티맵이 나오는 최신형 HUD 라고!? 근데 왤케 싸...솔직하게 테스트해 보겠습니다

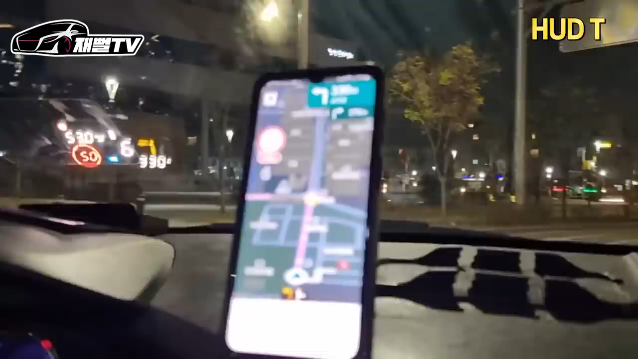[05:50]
앞에 헤드업 디스플레이만 바라보면 되니까 요게 이제
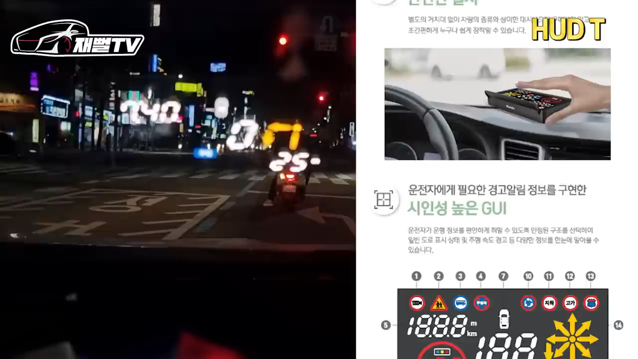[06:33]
어쨌든 그 정도의 디스플레이를 구현해냈고요 그리고 한낮에 햇빛이 쨍쨍 칠 때도 진짜 잘 보여요 내 차 아우디 같은 경우도 차 안에 내장된 내비게이션을 절대 안 쓰거든요 저도 이 헤드티나
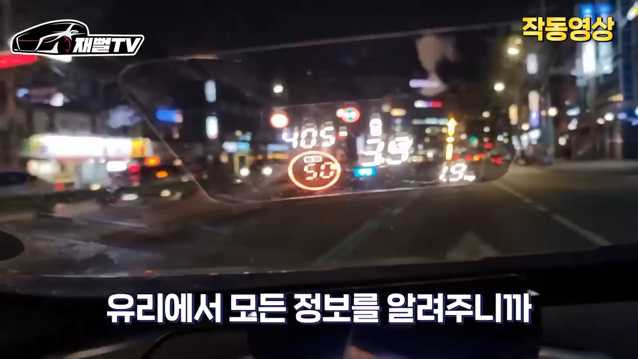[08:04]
조심하시고 요 앞에서 유리에서 이 모든 정보를 다 알려주니까 정말 이제 계기판 없애도 되겠는데 유턴입니다 완전 그냥 완전히 유자로 꺾어버리네 그냥 확 시원하게 휴대폰